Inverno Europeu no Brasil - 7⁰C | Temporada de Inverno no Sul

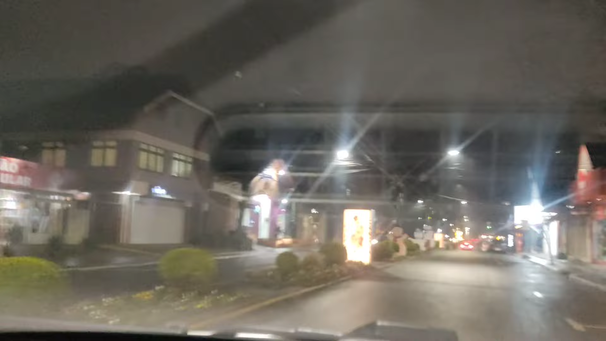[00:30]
da temporada de inverno em Canela 2024. A gente tá aqui passando ao lado da Praça João Corrêa,
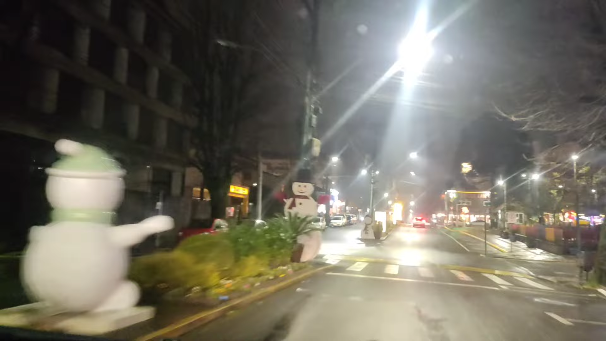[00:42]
em frente ao Banco do Brasil, na Avenida Júlio de Castilhos. E você já vai começar agora assistindo o centro de canela.
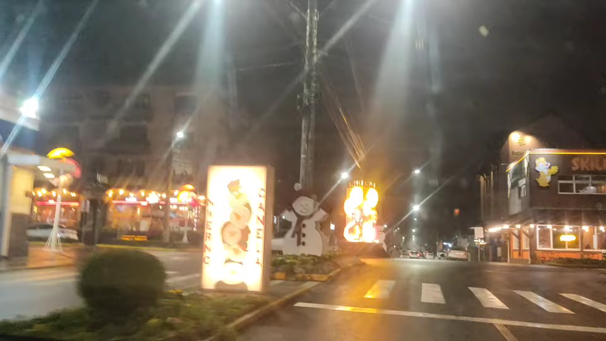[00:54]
Aqui tem a rótula com os guarda-chuvas.
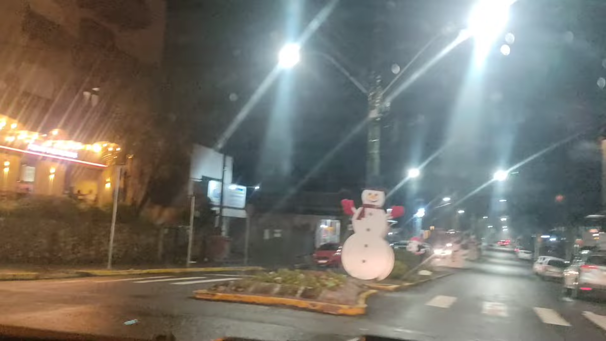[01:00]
E já começando a ver no vídeo, já de início,
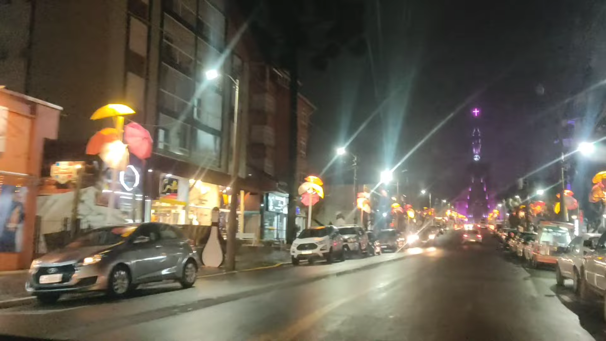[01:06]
uma das ruas mais famosas do nosso Brasil.
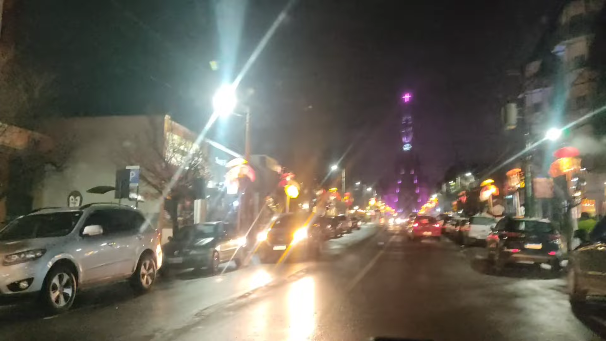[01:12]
Que tem ali na frente a Catedral Nossa Senhora de Lourdes. Que tem visitação, você pode ir lá pra cima. Se eu não me engano é 30 pila e pra morador é 15.
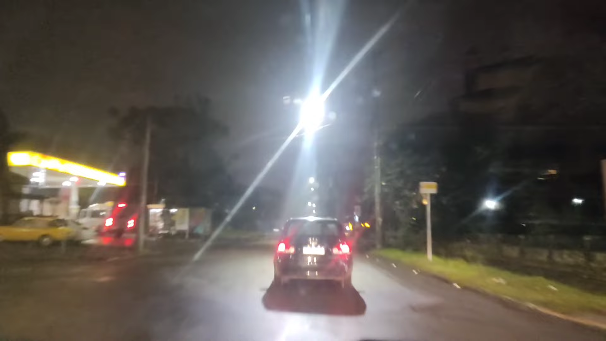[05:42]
E agora você vai ver a Roda Gigante. Vou dar uma acelerada aqui, virar para a esquerda. Vou mostrar para vocês aqui a Roda Gigante. Vou mostrar para vocês aqui agora a Roda Gigante.
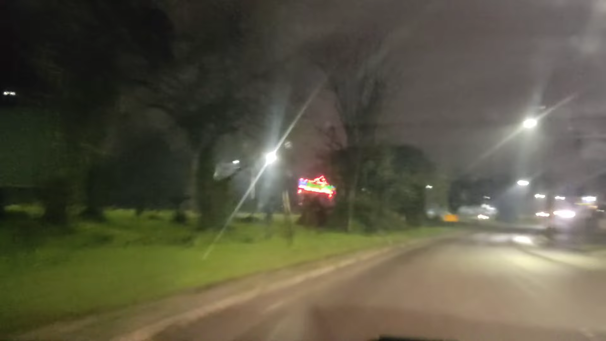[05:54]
E a gente está saindo da cidade de Canela, indo sentido Cidade Gramado, através da Avenida das Hortências, que é essa avenida aqui.
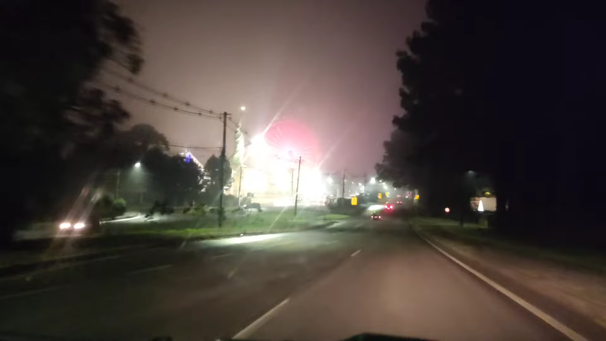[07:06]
pessoal, aqui tem cinema, aqui na Havan, aqui da Estátua da Liberdade, tem a Roda Gigante,
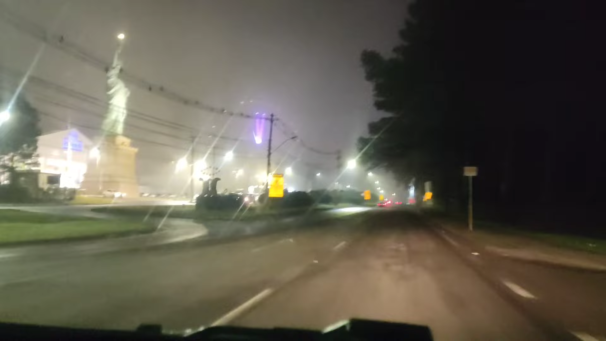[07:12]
e essa iluminação aqui, tem a Roda Gigante aqui, que foi inaugurada no mês de maio, final de abril para maio,
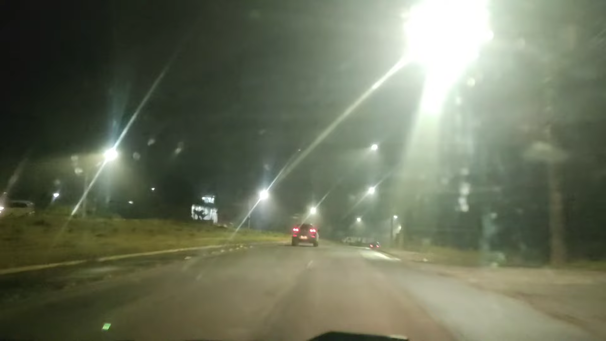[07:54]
se não assistiu ainda, bota lá, aquecedor, vai precisar de um, quando morar em gramado, eu botei assim no título, e aí bota lá Jonathan de Sá também, que vai aparecer vídeo nosso, tá bom pessoal, é isso, agora a gente está chegando aqui, no pórtico do Canela, é do Canela, que a galera daqui de Canela fala, do Canela, aqui na esquerda tem o pórtico, e na direita poderia ter um pórtico, referenciando a cultura portuguesa, que está as etnias daqui,
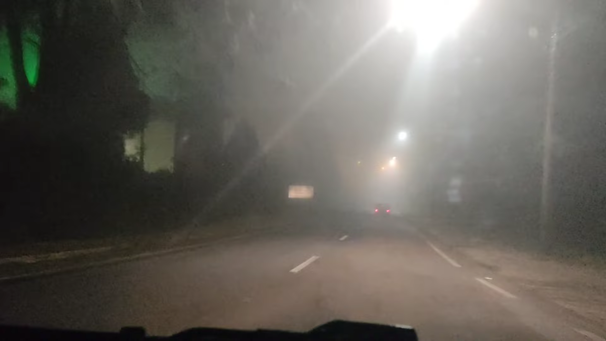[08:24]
de gramado e Canela, é isso pessoal, obrigado pela presença, agora a gente está chegando aqui na neblina, apertar o botão da neblina por aqui,